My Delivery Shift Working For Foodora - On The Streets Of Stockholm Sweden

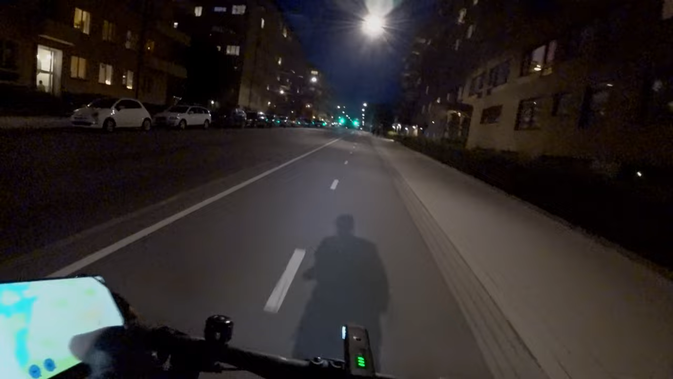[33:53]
It's gonna be a left turn. It's just the one after this one, and we'll make the delivery.